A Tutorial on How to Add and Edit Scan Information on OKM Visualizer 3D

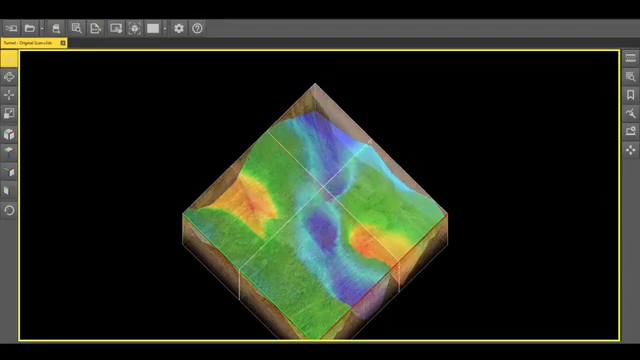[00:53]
crosshairs on the desired scan value to get more information get current information on each single scan value in the scan information panel on the right sidebar